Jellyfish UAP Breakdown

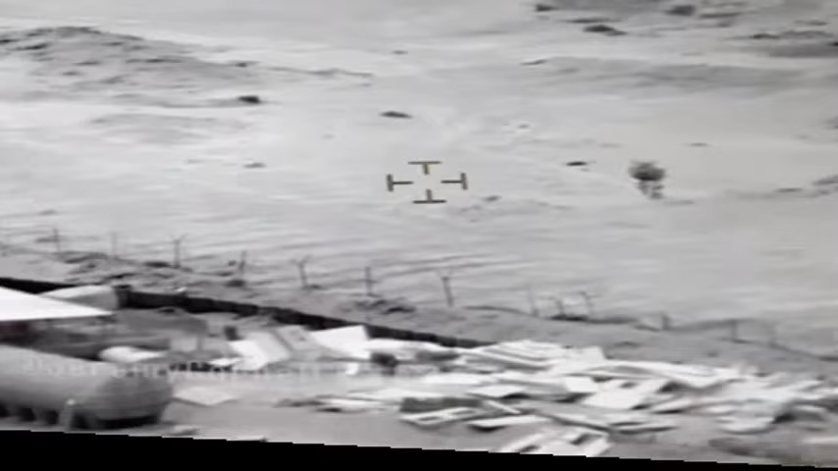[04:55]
Don't notice how it changes colors. Almost to where. Almost looks like it's going to go invisible.
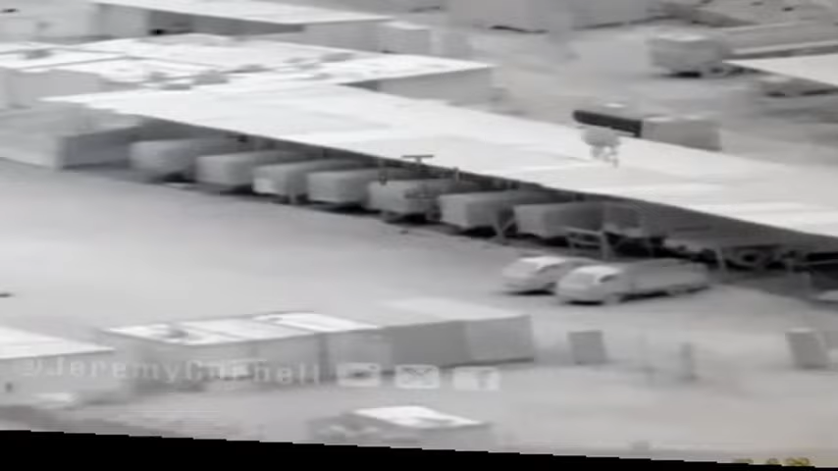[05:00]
I. And there's more people. But then do these. Those people see it.
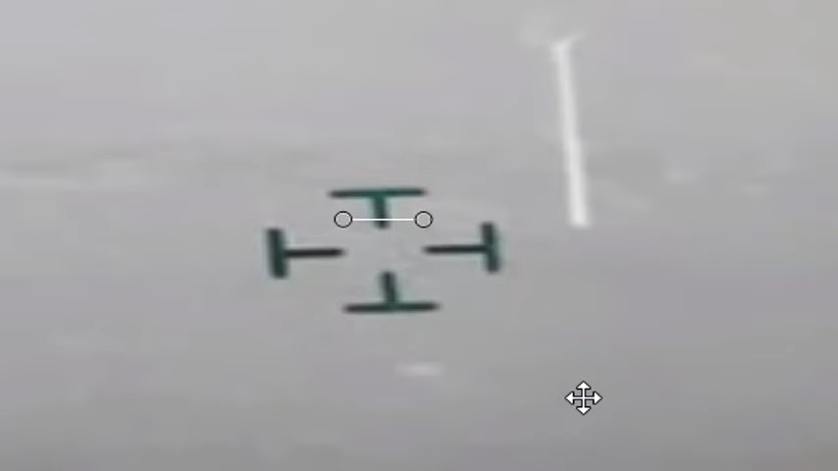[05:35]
Now I don't know if anyone else saw this in the video. Or if anyone else reported on this thing. But what the hell is that? What the fuck is that? That is a tractor beam.
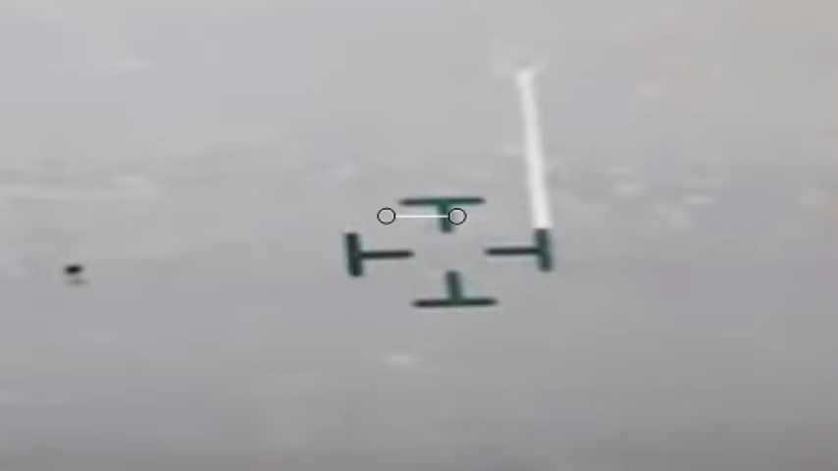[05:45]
Look at that. That is clearly a UFO. All right. Shooting down a fucking tractor beam. Into the water. Uh. Hello.
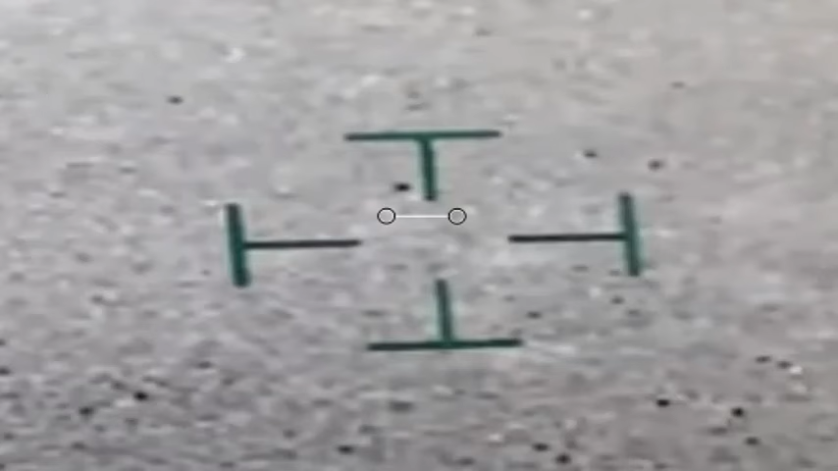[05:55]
Why are we the only assholes who have noticed this dude? Look at this. Look at it. Tractor beam UFO. Right there. What the name is. Gone? Uh. Wait wait wait wait. Okay. So it was changing.
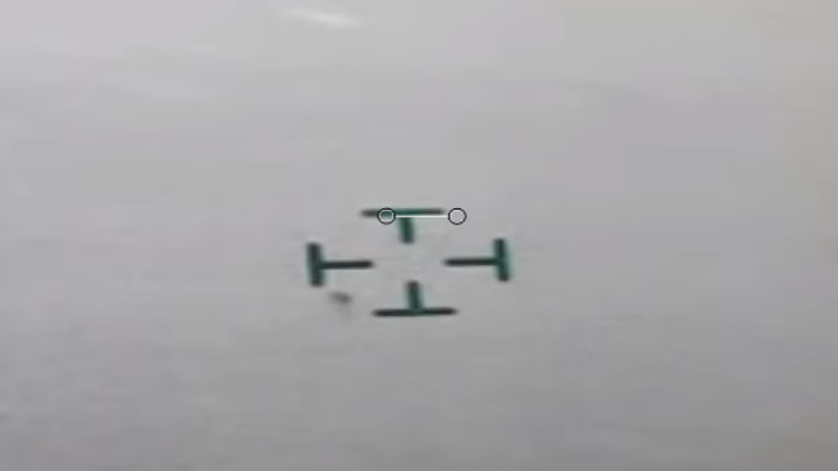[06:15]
Yeah. I don't see anything now.
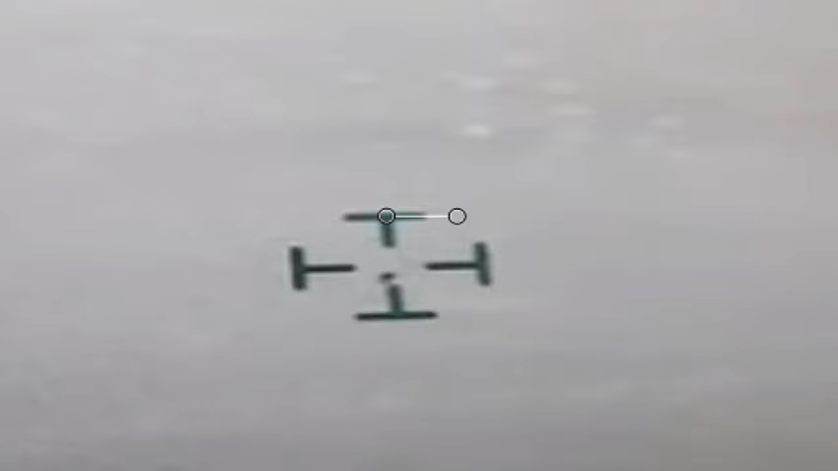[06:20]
Now it's kind of zoomed in now.
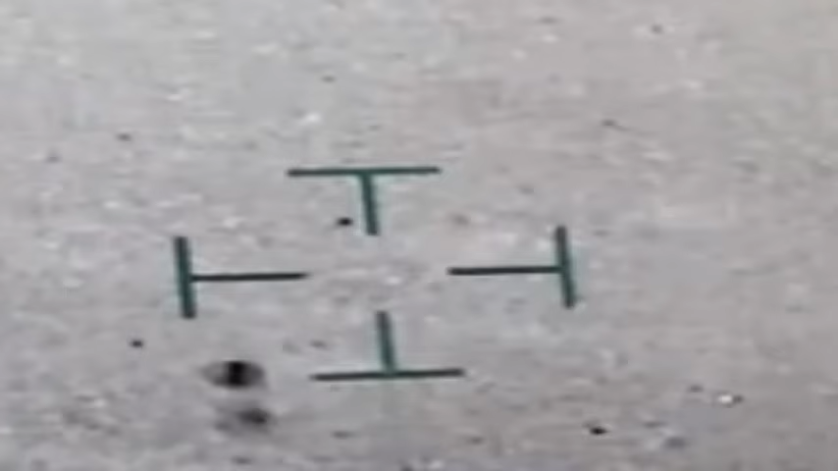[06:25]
It's catching shadow right? Is that like shadow? Is that the jellyfish tentacles?
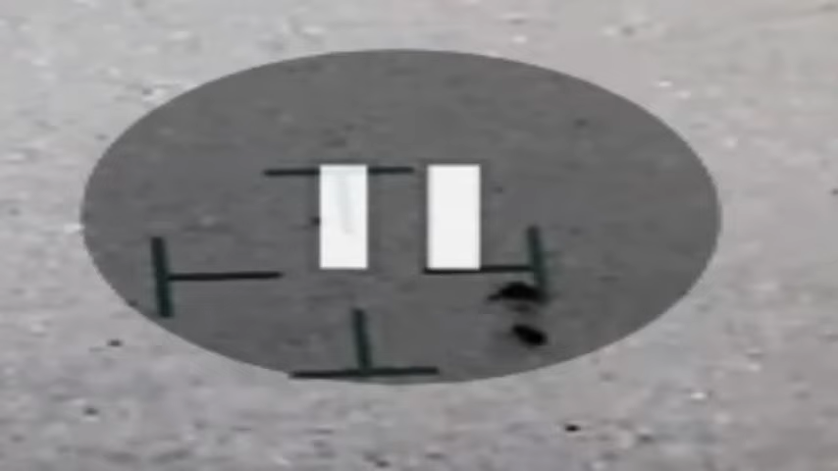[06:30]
You know. Cause that's what it was before. You know.
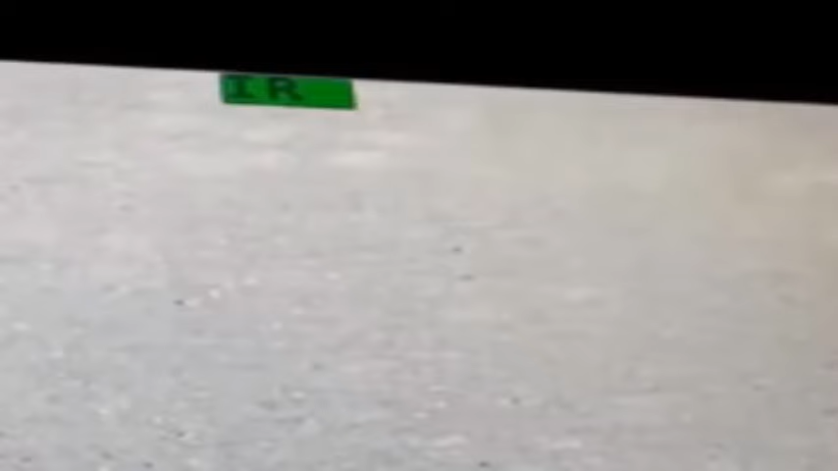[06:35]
It is a shadow. Yeah. He doesn't class to shadow on the first ones. You know.
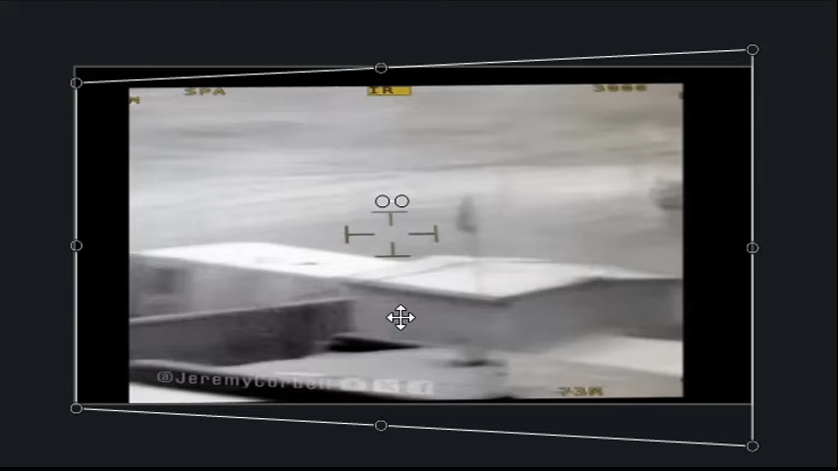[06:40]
Exactly. That's another weird thing. There's no shadows being casted.
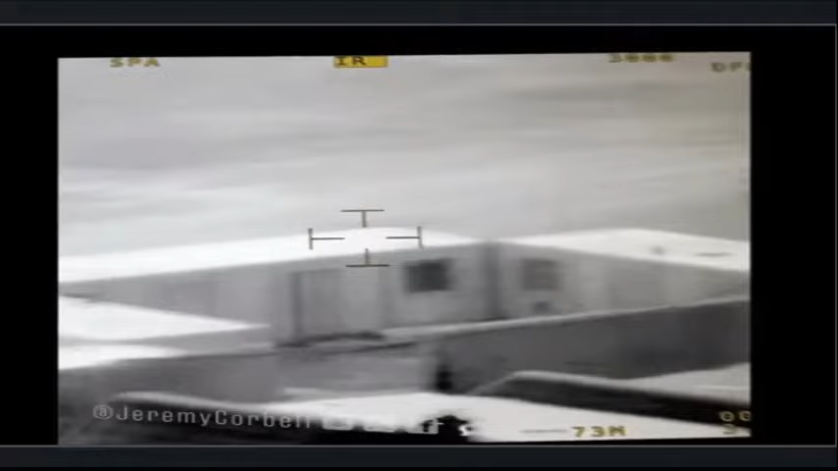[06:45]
Well we don't know if this is night time or day time. I think it's like actually night time. So it won't be shadows.
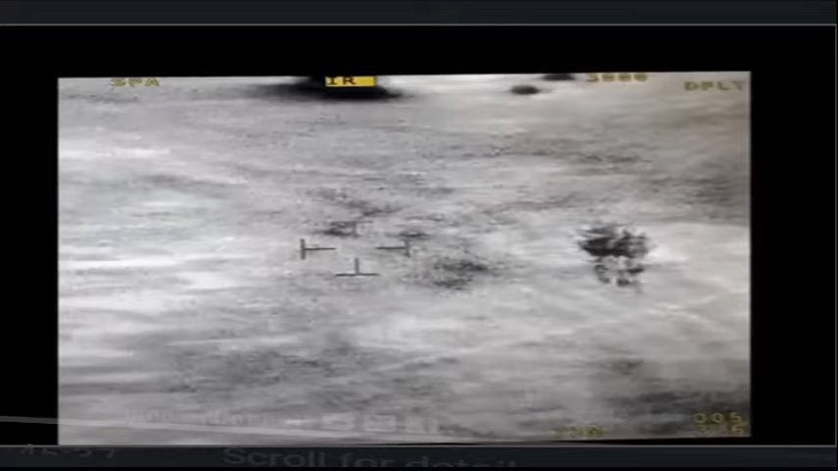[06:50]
But look at this. Now this. I mean.
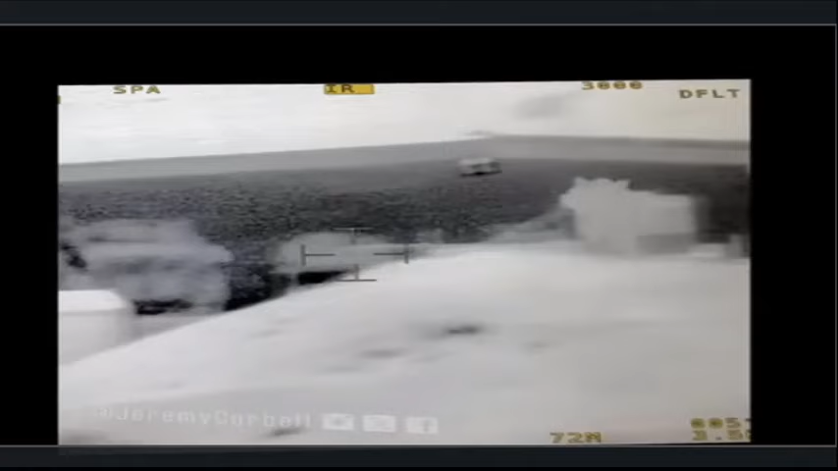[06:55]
Look how it's fun. Look how. I mean. This is crazy alright. Alright. Now. So. Okay now. Hang on. We've got to back up here for a second.
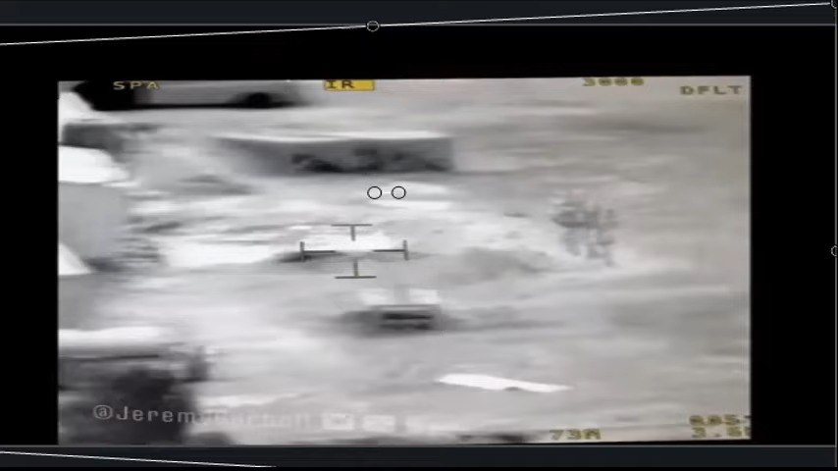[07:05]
Cause it was reported that this thing seemed to have scaled. Now. I want to stop right here. Now we're going to zoom in.
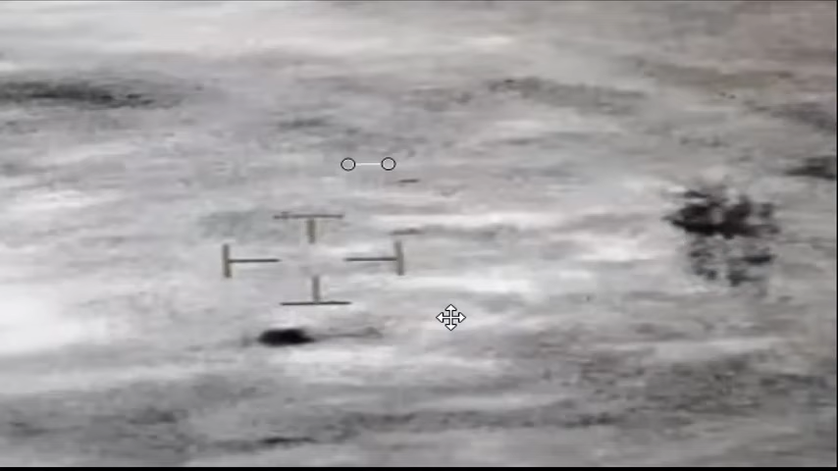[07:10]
You guys can take a better look at this thing. Look at this.
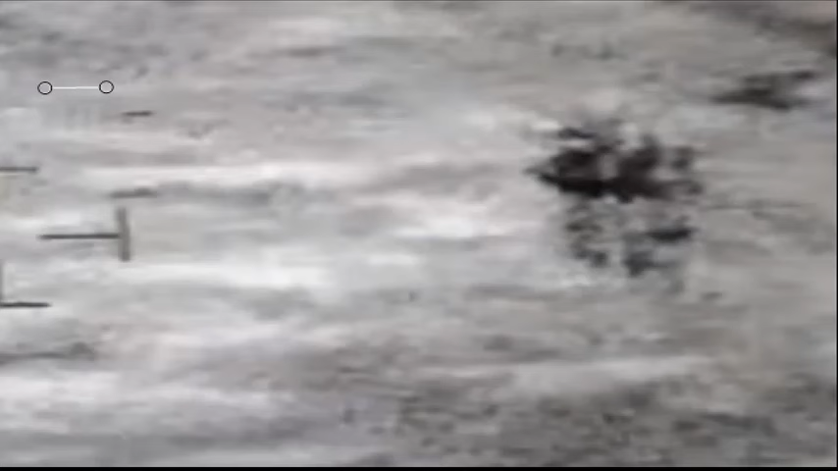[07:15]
I'm just going to kind of go back by frame. Look at this. Okay.